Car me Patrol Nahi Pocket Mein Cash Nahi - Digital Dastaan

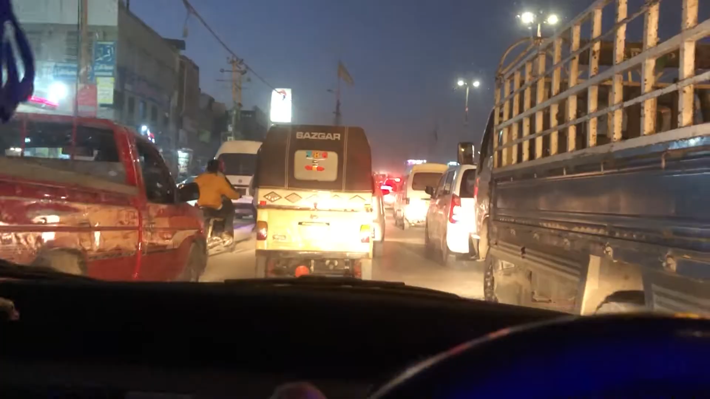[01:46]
Traffic jam It's written on the Krasi It's written in the description. Sorry, I'm late.